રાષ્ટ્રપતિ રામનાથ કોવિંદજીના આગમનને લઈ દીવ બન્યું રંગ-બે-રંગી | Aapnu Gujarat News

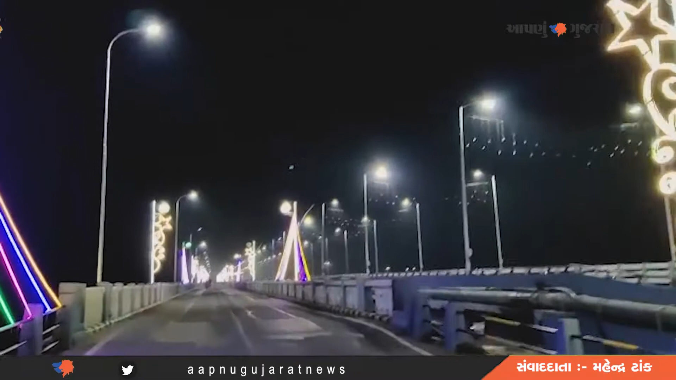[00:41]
रहा चे दीवने दुर्हन नी जेम लाइटिंग दी सजावामा आवी रहुचे दिव पूल किलो जलंदर वीच चक्रतीर्थ वीच सरकारी ओफिस तो में डोड वगिरेने सजावामा आवे चे जे परेटको अने स्थानिक लोको माटे आंकर्षन नू कैंद्र बन्यों